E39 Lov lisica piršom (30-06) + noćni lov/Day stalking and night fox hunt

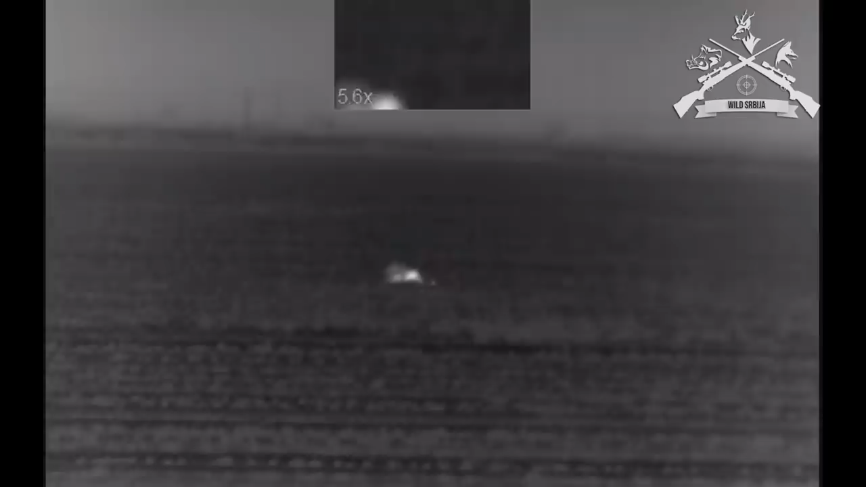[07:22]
prvim metkom smo ga pogodili po zadnjem delu, daljina malo veća, 190 metara.
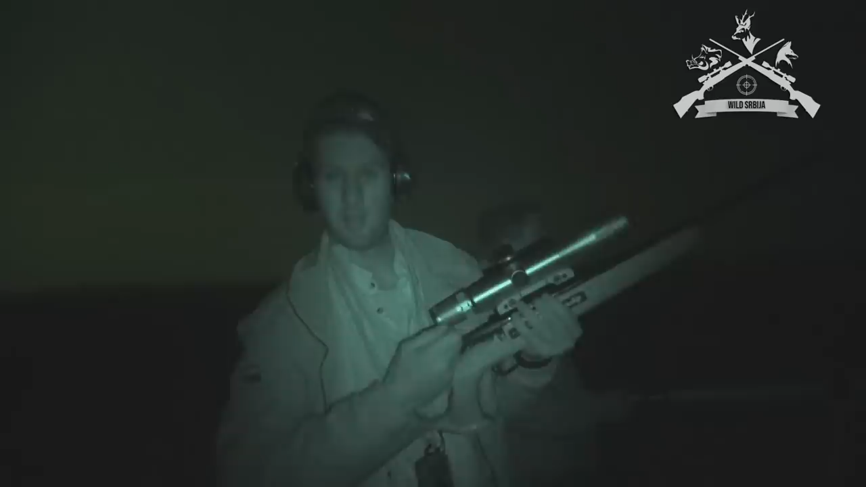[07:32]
Evo sad smo mu prišli i dobucali smo.